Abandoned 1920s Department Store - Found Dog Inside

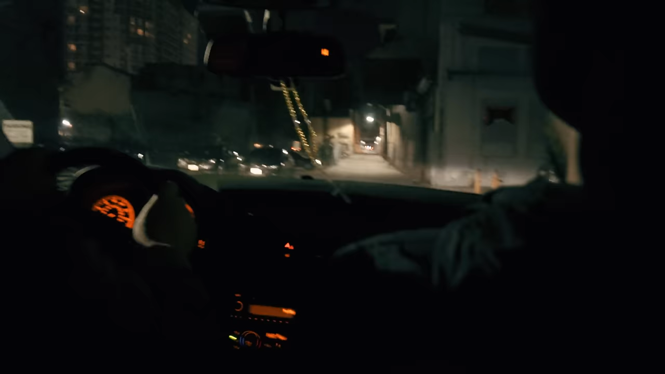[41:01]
Since we were nearby, we hopped in the car to go see the dogs being taken out for ourselves, but when we arrived, a scene was already unfolding. Oh, oh yeah, it is. Who's this? Oh, this is... Is that animal control? Might be.
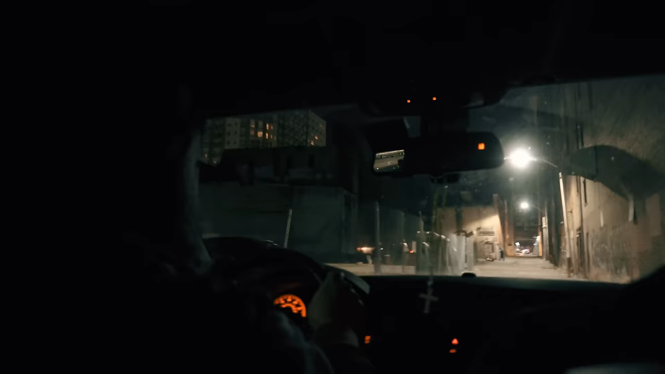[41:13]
Yeah, it is. Look at the van. Did they cut this thing open? They're taking pictures.